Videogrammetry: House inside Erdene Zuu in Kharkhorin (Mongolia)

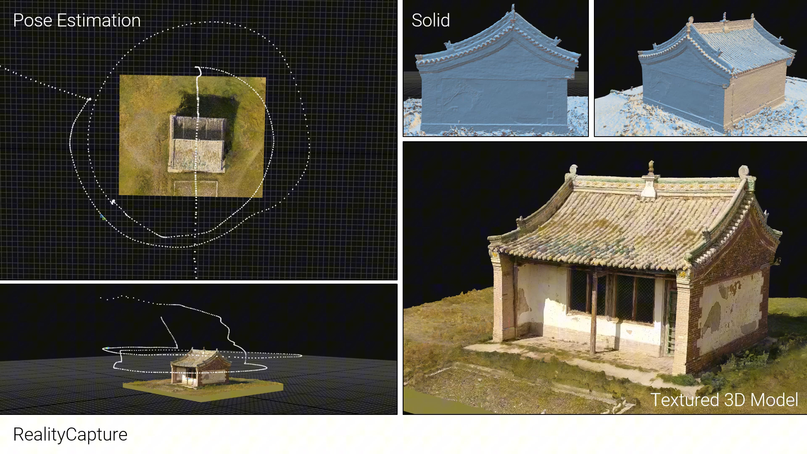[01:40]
Maybe you'll think about it and give video recording a try.
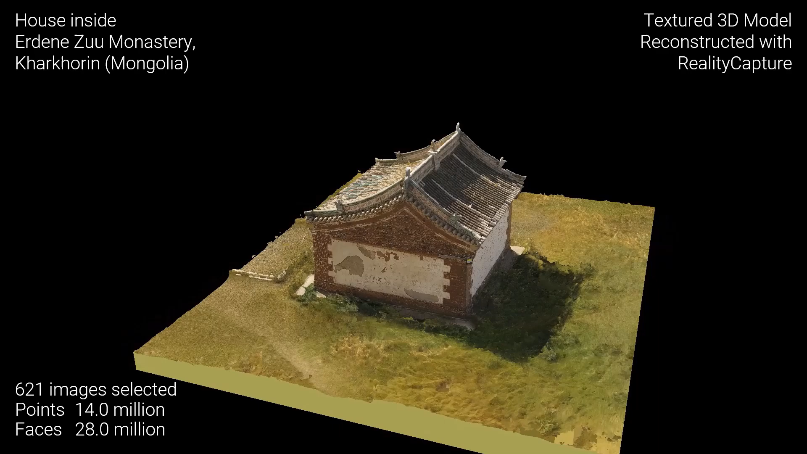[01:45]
With a little experience, you too can reconstruct such virtual 3D models and preserve them for the future.